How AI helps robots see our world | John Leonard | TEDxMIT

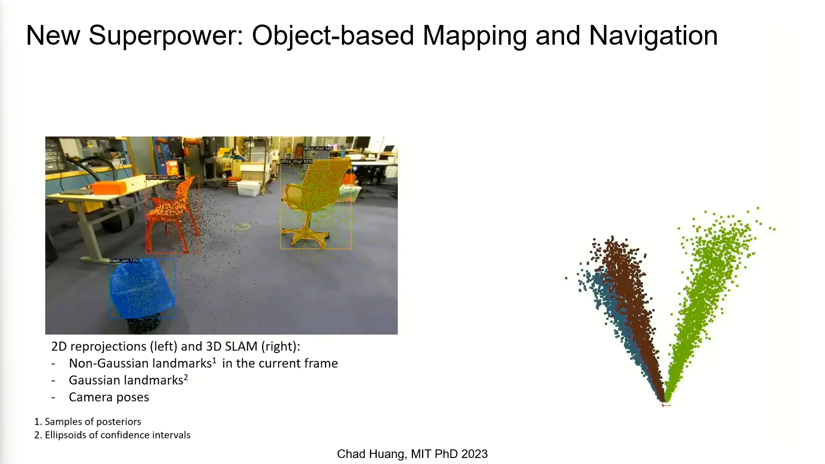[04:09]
which is taking advantage of all the tremendous advances in object recognition. We're moving towards newer representations where we can represent the world in terms of objects.
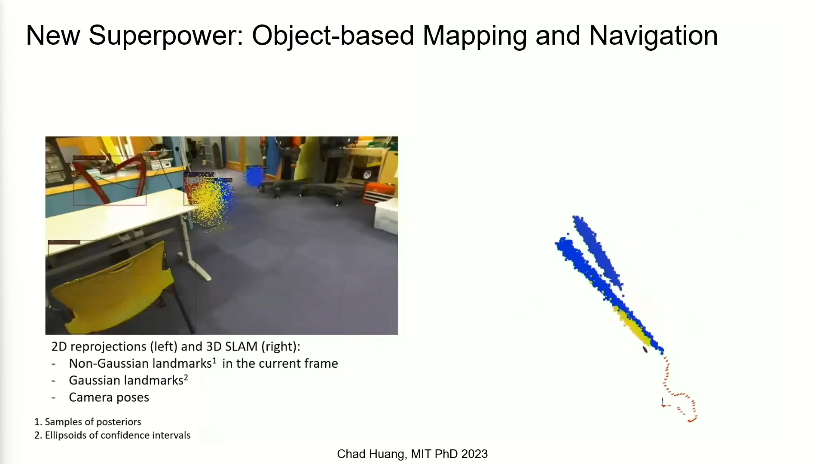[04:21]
So this is a student who finished his PhD last summer walking around the lab just a few hundred meters from here in Stata.
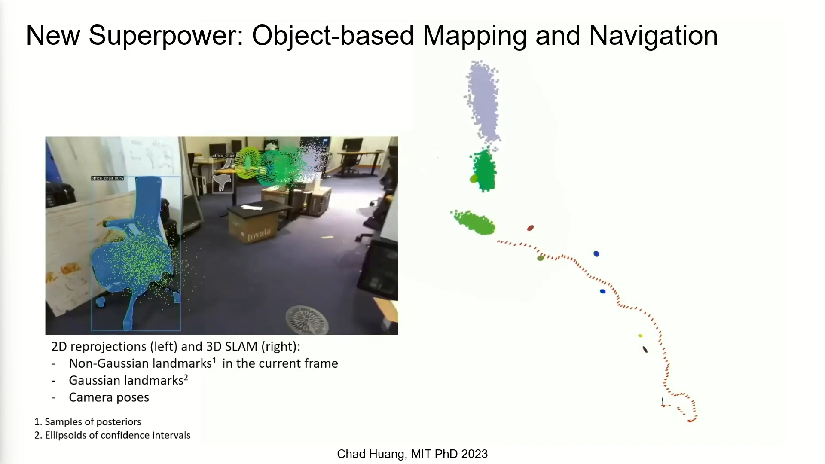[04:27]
And it runs in real time detecting objects, which has sort of now become a standard technology.
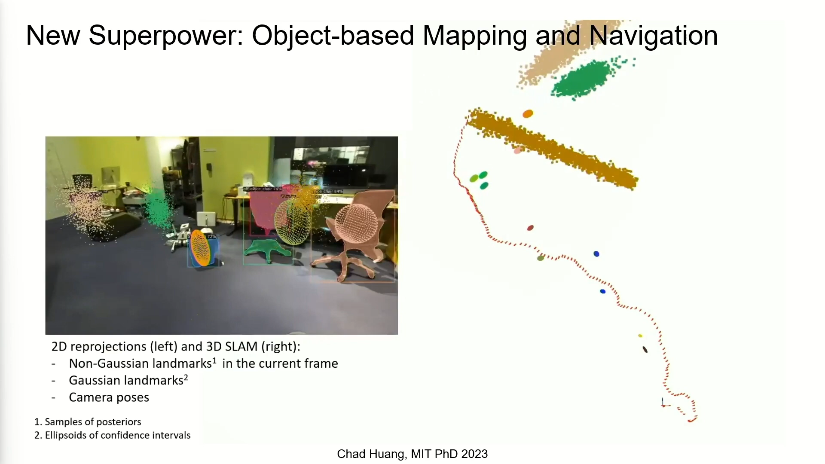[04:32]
But the new piece for us, and it's a little hard to explain all the details of what's going on here,
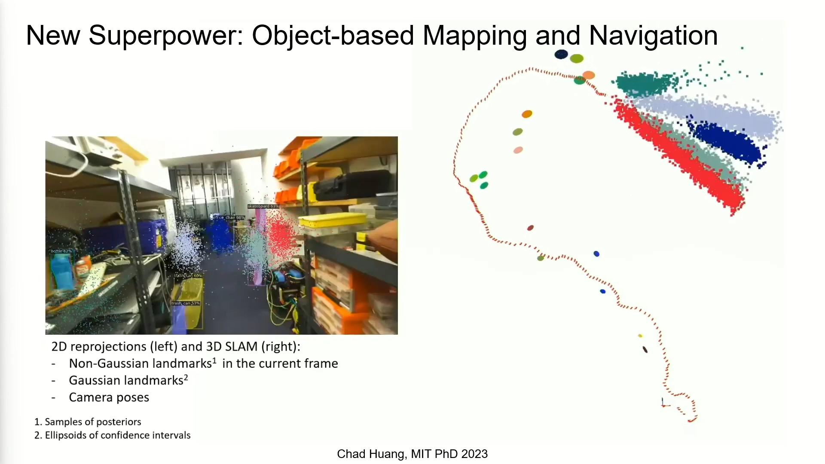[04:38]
but when you'd first see an object with just a monocular camera, you'd just know a ray along which it's located.
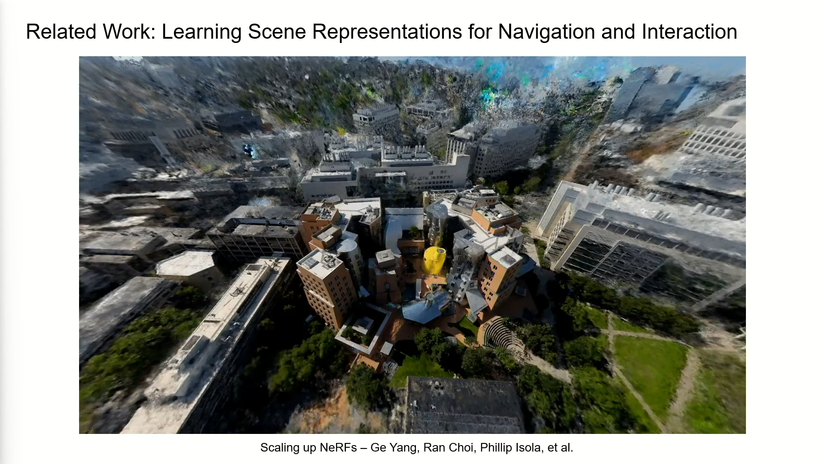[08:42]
And this is from last summer, flying a drone around Stata on a day when the weather was much better. And the key thing is to create a compact neural representation that lets you create novel views. So this is not a replay of where the drone flew. This is the drone flew around. It made a model. And then you can do novel view synthesis, where you can go places that the drone didn't fly. And so there's just this amazing level of detail that can be created with these models.